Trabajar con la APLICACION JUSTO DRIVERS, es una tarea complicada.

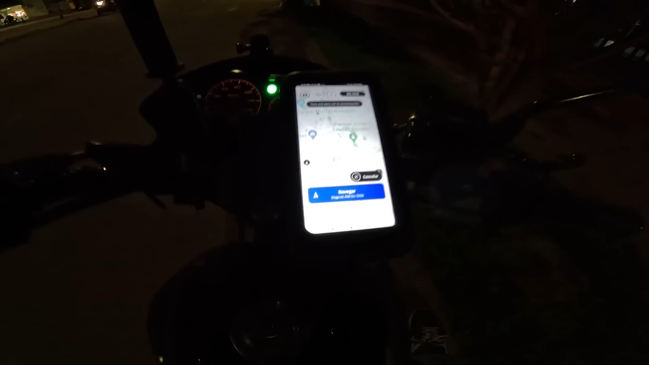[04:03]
Creo que es donde ahorita recogimos. Otra vez en Venecia. Vamos otra vez a Venecia. Re lejos. Esta aplicación nos bota muy lejos los pedidos, pero bueno, vamos a hacerlo.
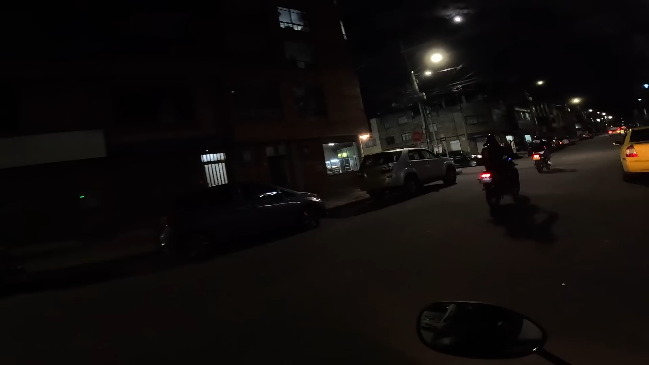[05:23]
Toca seguir bajando. Las direcciones de justo ahí están re mal. Re mal. Lo hacen perder a uno re fácil esto. 24 F.
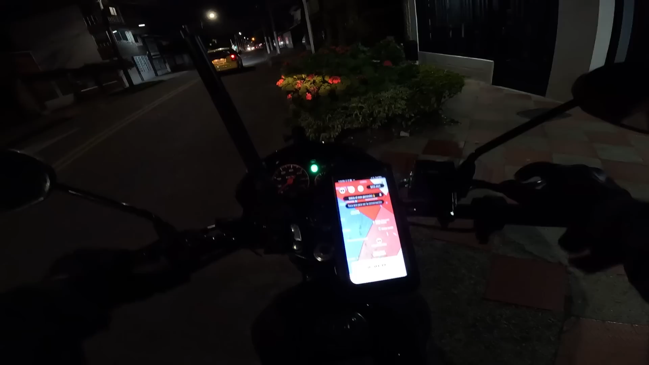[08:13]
No, pero uno cómo va a aceptar ese pedido. Así están perolocos. Aquí está saliendo otro pedido. Igualmente allá del salitre. Y no, no. No nos vamos a ir por allá. Son las 8 y 6 de la noche. Si este video les está gustando.
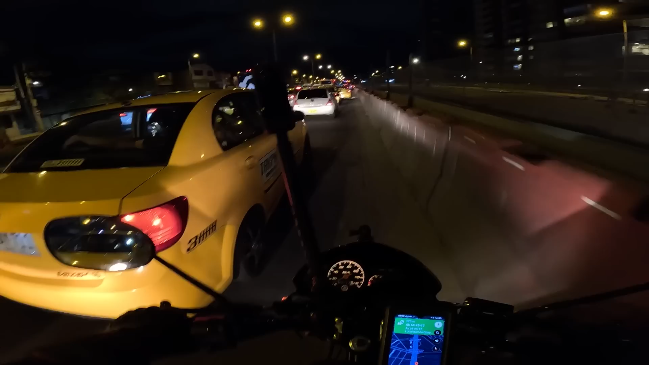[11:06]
Por la derecha no se adelanta. Dicen por ahí. Pero. Está grave es el trancón. Toca hacerlo. Pero con cuidadito. Con cuidadito.